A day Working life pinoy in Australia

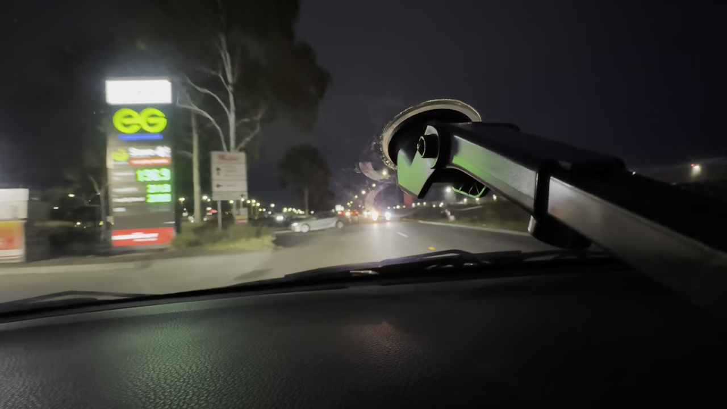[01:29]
dilim na po, 5:54 PM pa lang po dito kasi winter, ganito talaga dito pag winter. Madali dumilim.
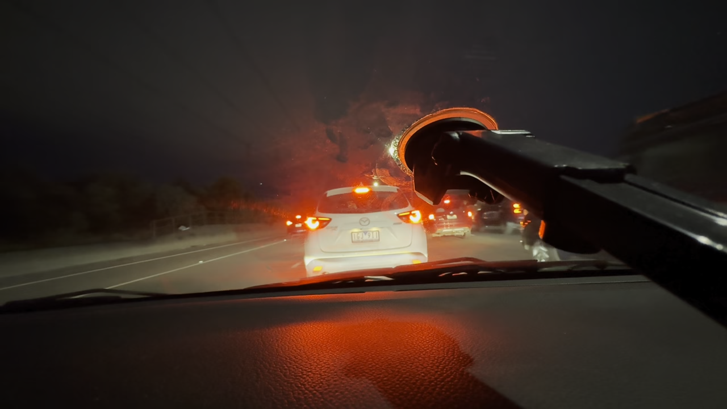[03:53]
traffic. Oh, ayaw magbigay. Magbigay ka. Yan. Ako. Traffic na Friday ngayon.
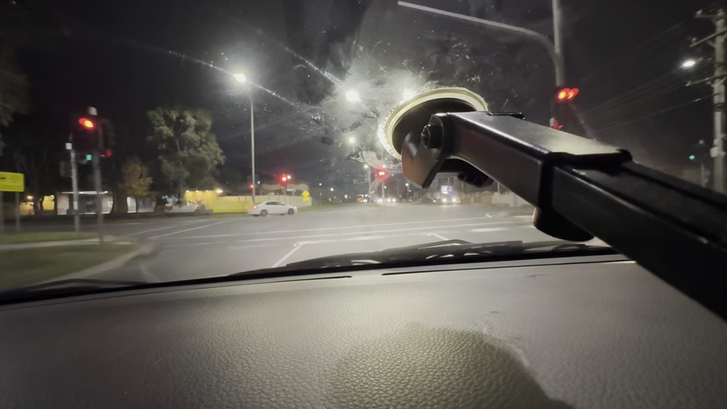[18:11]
Ayan po, tapos na tayo sa freeway. Nandito na po tayo sa service road. Malapit na po tayong sa bahay, mga kaibigan.